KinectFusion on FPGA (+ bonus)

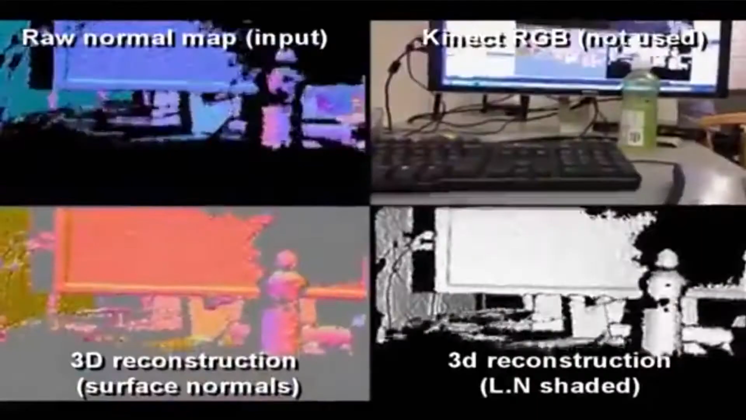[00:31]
to create a 3D model of an entire room just by holding the Kinect by hand and moving around.
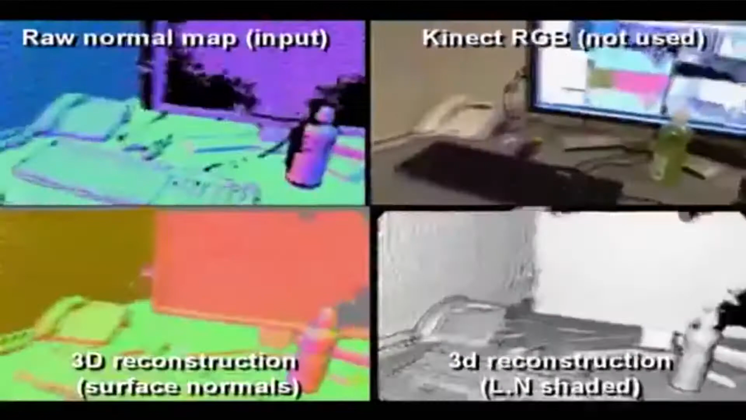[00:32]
And everything is done in real time.
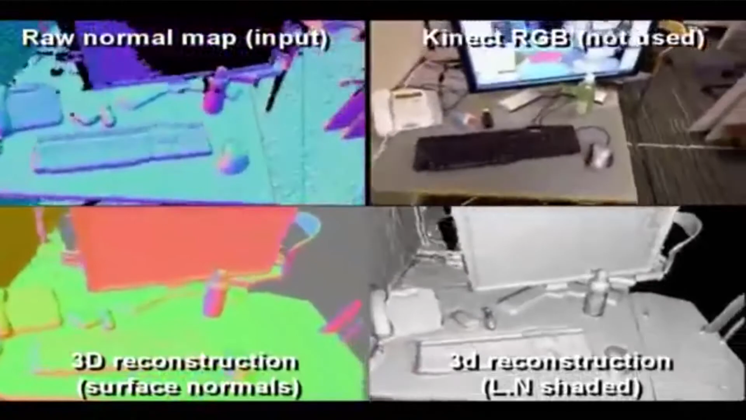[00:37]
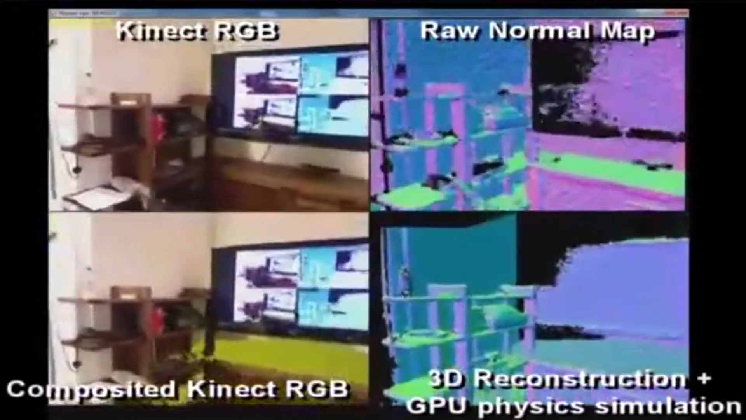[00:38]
Because it is real time, they were able to develop these augmented reality features to make virtual
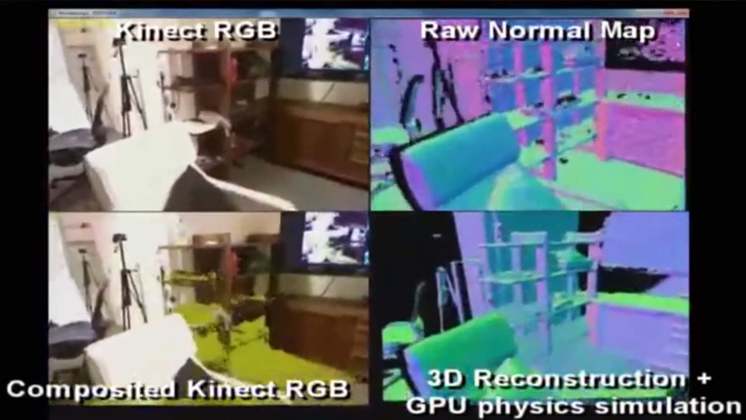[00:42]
objects interact with the real world and paint on real world objects.
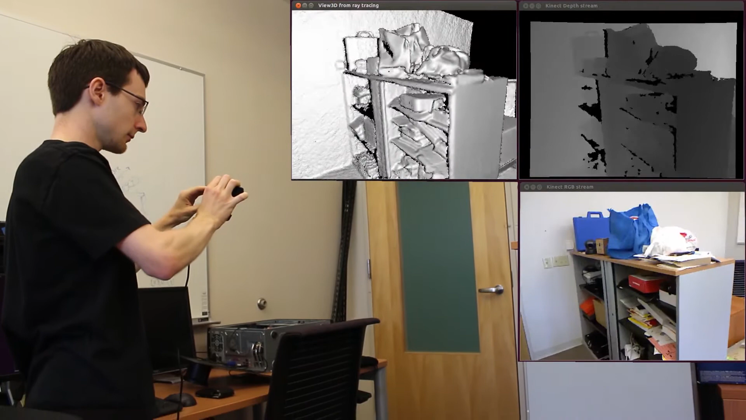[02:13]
This is a demonstration we created where we successfully ported a portion of the KinectFusion application onto an FPGA.
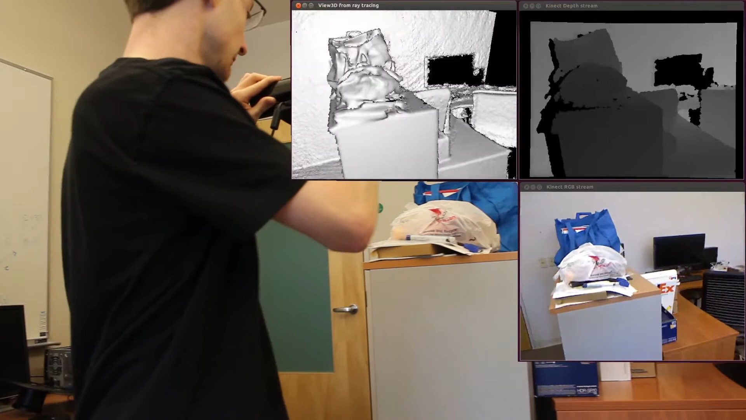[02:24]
Here we have the camera tracking portion of the KinectFusion application running on the FPGA.
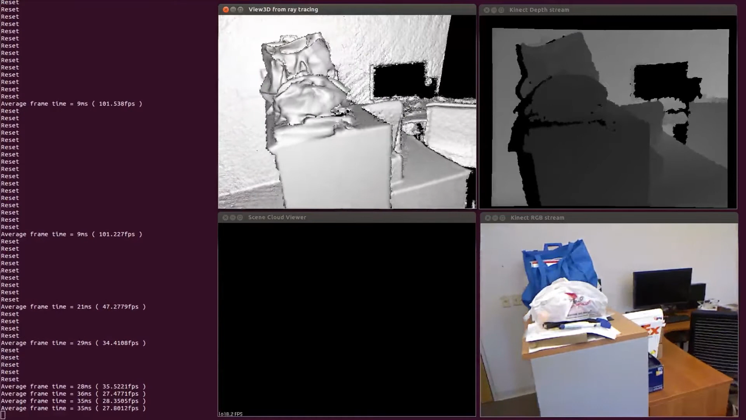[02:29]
As you can see, as we are walking around the room and recording the scene,
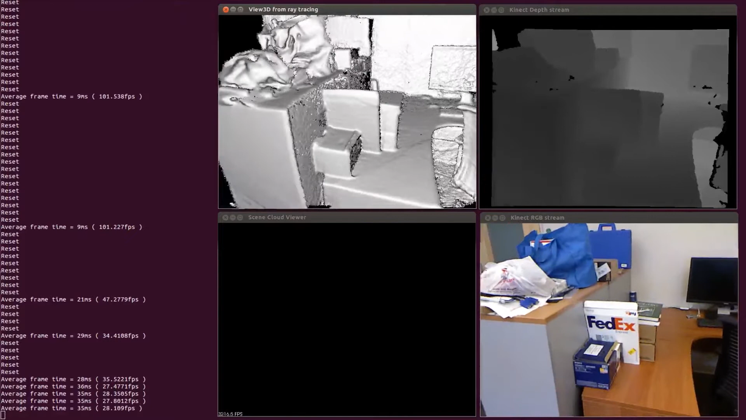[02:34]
the reconstruction on the top left is being stitched together in real time. At the top right, you can see the depth stream provided by the Kinect. Black means the surface is closer to the Kinect, whereas white means that the surface is farther away.
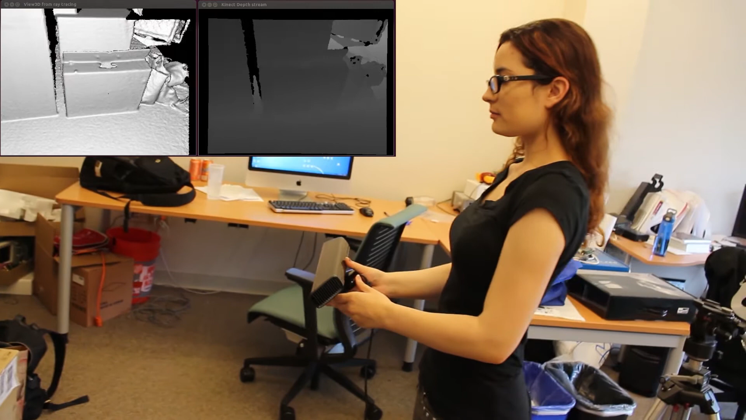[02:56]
These depth images are fused together in real time to form the final reconstruction at the top left.